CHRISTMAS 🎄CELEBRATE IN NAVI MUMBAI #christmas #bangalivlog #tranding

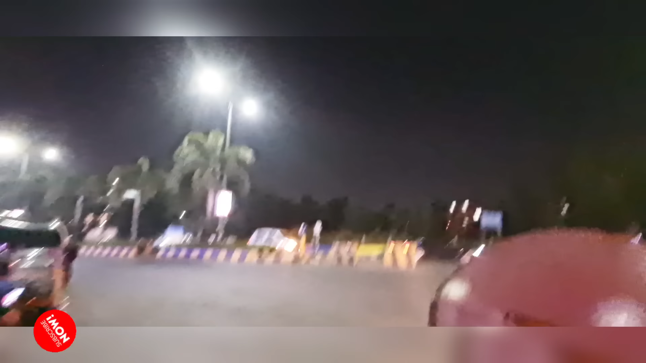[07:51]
আর রাস্তাঘাটও এখানে খুব মানে একদম গিয়ে খুব সুন্দর আর কি। তো এপাশ থেকে সিধা যাচ্ছে খারগর, এই যে রাস্তাটা দেখতে পাচ্ছেন আপনারা, বাস যাচ্ছে,